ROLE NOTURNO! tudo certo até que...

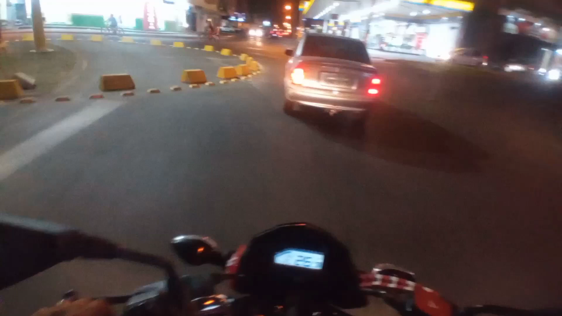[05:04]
Oh, oh, oh. Bem louco, bem louco. Agora tu me diz, aqui tem uma placa de 30 por hora.
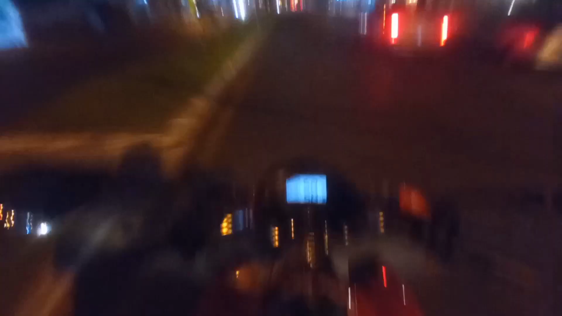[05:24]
Porque todo mundo anda 50. A porra de uma faixa que aqui é minha reta.
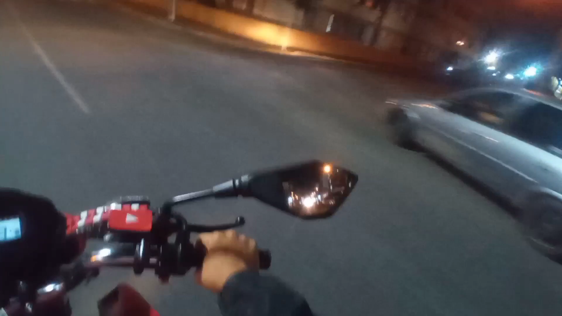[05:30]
Aí um desgraçado vem de lá pra cá.